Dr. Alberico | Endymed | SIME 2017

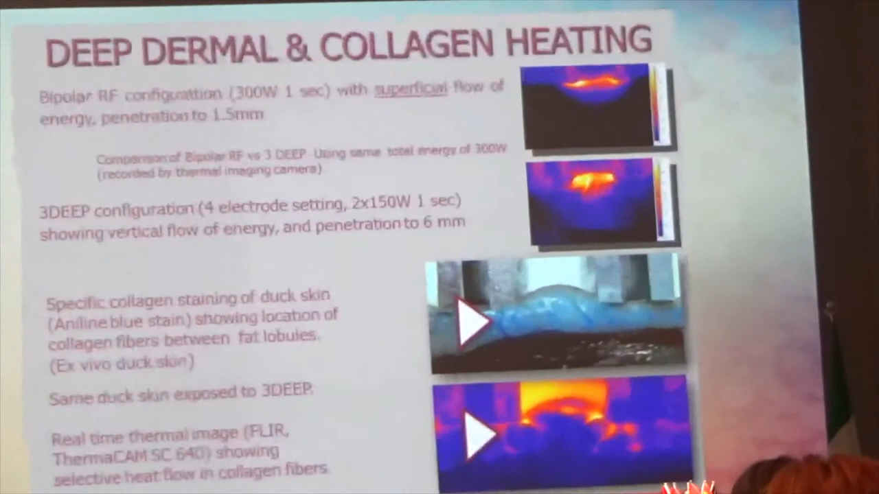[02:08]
Si vede qui dai dati di un termocamera che il target di calore è maggiore e più profondo rispetto alle altre tecnologie.